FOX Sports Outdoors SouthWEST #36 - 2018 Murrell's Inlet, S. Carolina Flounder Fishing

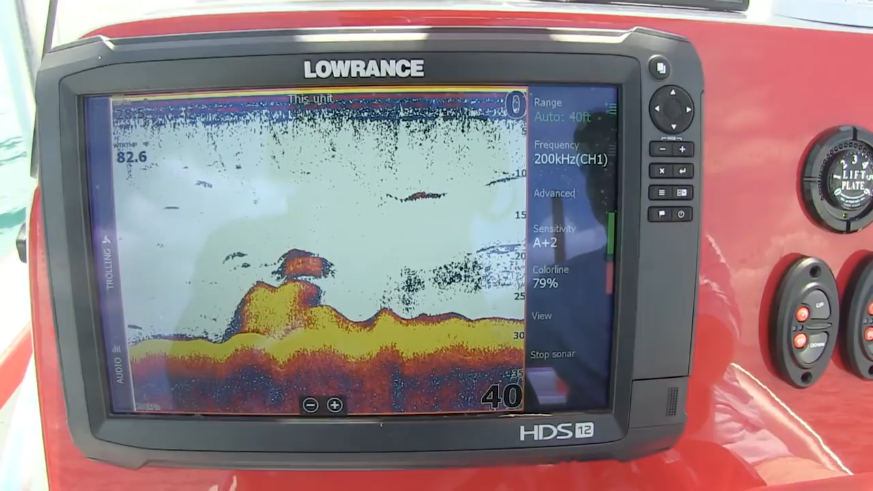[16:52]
We're fishing on the north side of that where it lays basically south to north. And right now, the fish, it seems to me, your sweet spot, which is on that side of the boat, your fish are laying just on the outside of it and really tight to the structure. Because you're either getting hung up or you're catching a fish every time. And that's the way it works. And, you know, you can stay in one area and concentrate as long as we're catching fish.
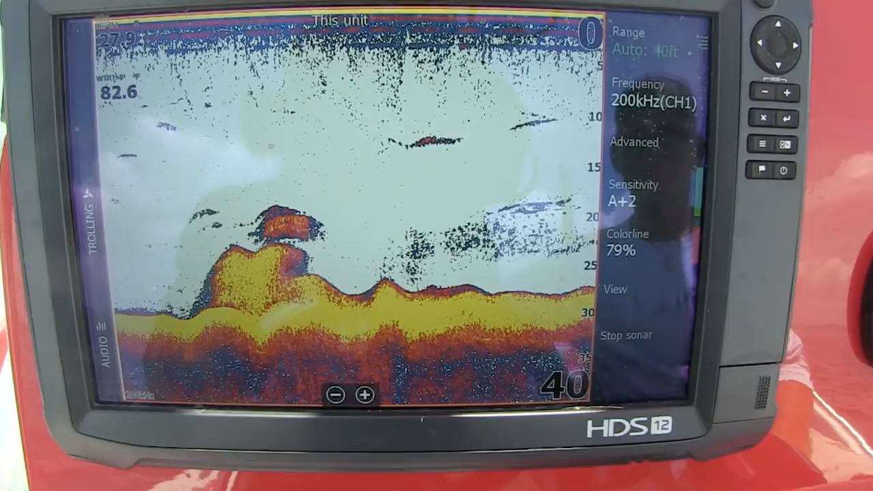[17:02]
And we're going to filter through and get some bigger fish. If you're not catching fish, keep moving around and keep looking for that sweet spot.